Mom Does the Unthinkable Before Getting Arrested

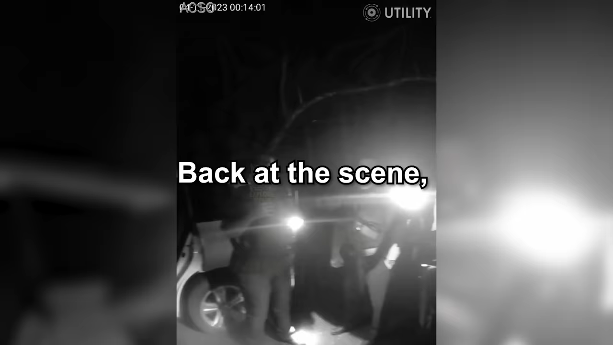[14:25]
Back at the scene, officers and deputies scramble to figure out what to do with their children.
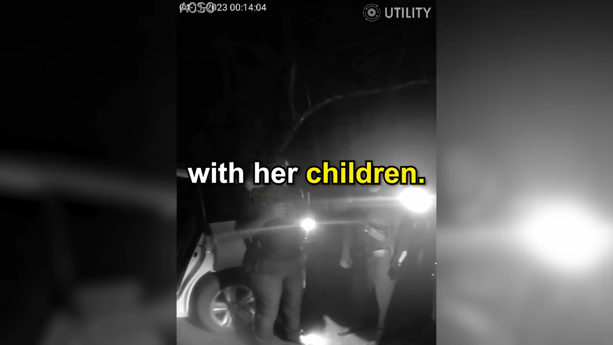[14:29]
Unless you just want me to. Sucks, but that breaks my heart that that precious little baby. Instead of resorting to calling DCFS,
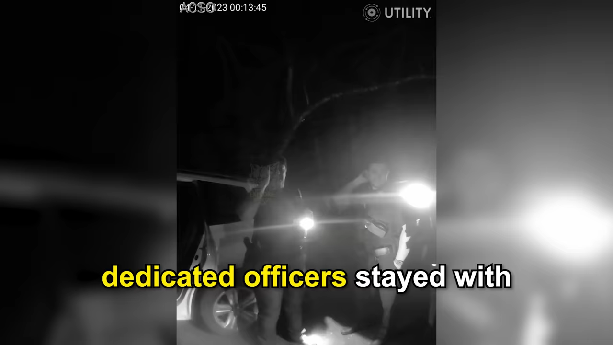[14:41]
some of the dedicated officers stayed with the children for over four hours, caring for them and feeding them as they waited for a guardian to arrive.